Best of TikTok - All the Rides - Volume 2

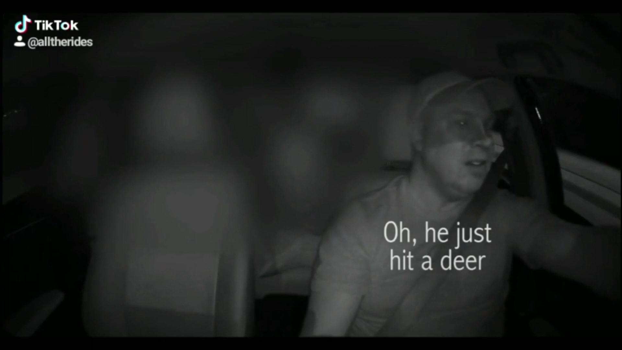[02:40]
okay oh it just hit a deer oh really yeah that's all whoa just hit him and he flipped around oh shoot there's another one look at this look at this shit wow look at this there's another one okay we'll chill it's like them wow dude that's that's insane what do you think about that um i've never had an uber ride like this you and me both man you and me both man yee-haw